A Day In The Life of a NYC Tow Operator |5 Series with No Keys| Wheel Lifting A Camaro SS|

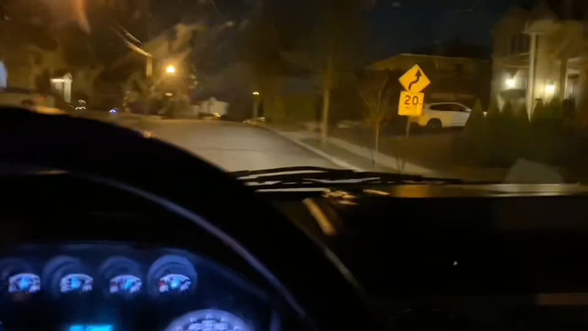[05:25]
not a lot going on tonight, I'm tired, ready to pack it up, still working right now,
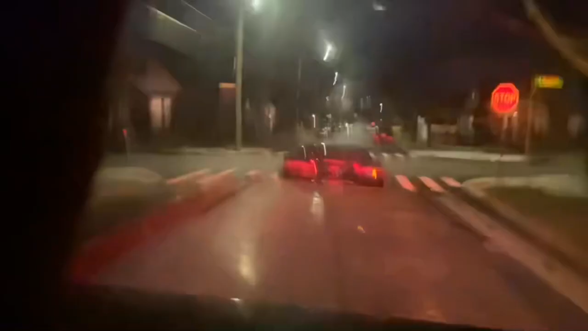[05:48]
Camaro on the wheel lift from the back,